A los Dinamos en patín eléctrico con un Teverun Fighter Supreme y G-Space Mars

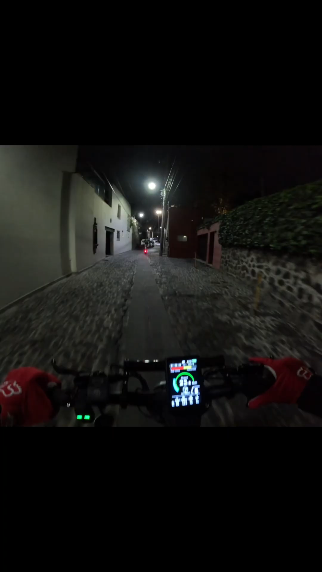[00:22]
Y si pudimos llegar, no sabíamos si era seguro ir a esta hora. Pero ahí vamos.
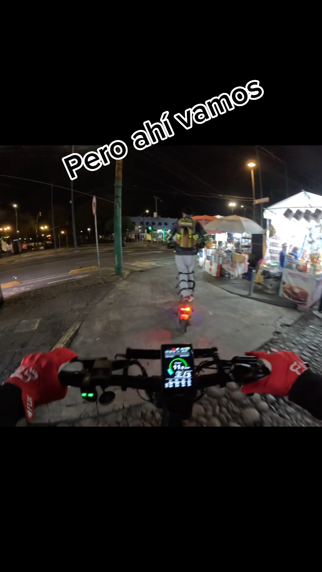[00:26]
Existe una ciclopista que te lleva hasta los dinamos.
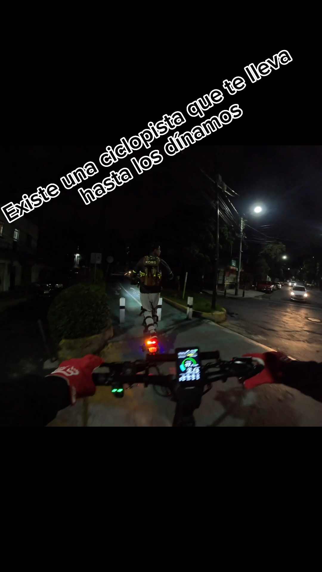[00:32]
Ni idea, está chido. Tiene puentes, Y está muy bien cuidada.
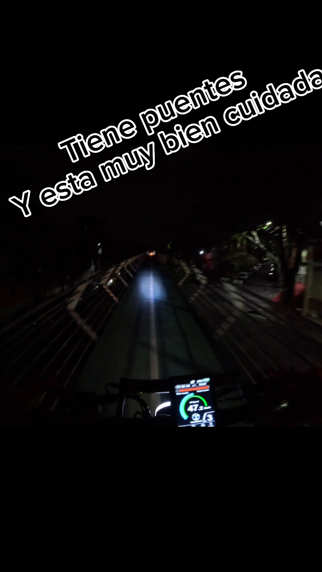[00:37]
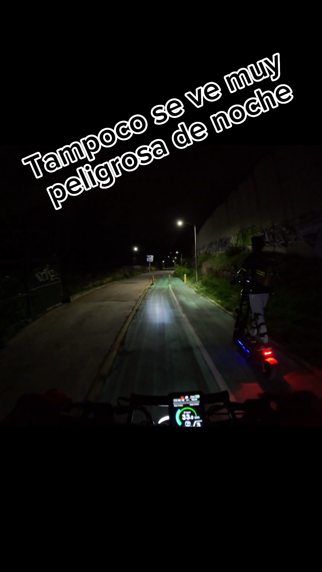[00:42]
Tampoco se ve muy, muy peligrosa de noche.
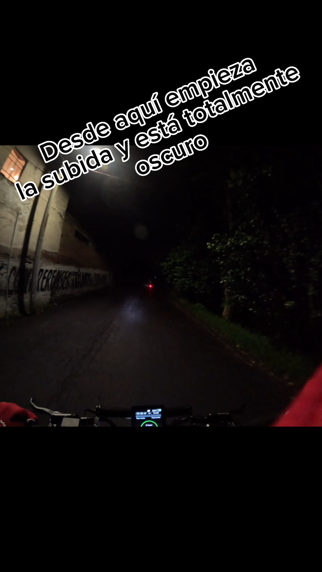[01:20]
Desde aquí empieza, la subida, y está totalmente en oscuro.
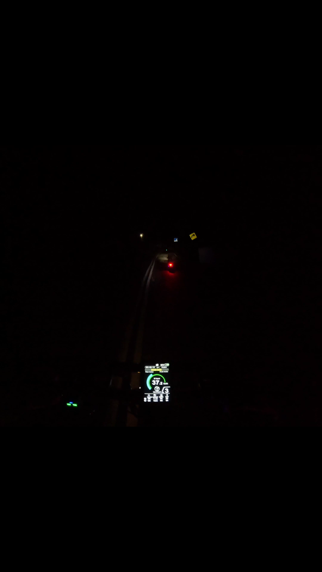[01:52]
Si van, llévense buenas lámparas. ¿Cuántos kilómetros faltan?